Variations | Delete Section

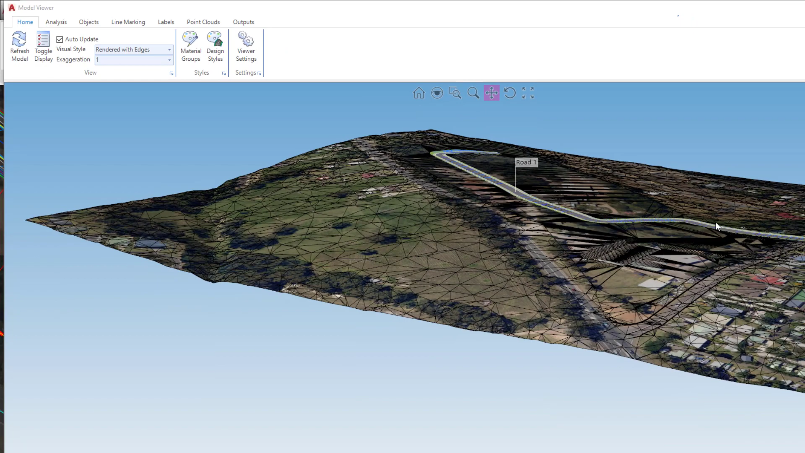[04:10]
If you zoom into the start of your road one string you'll be able to see the sidewalk has now been removed.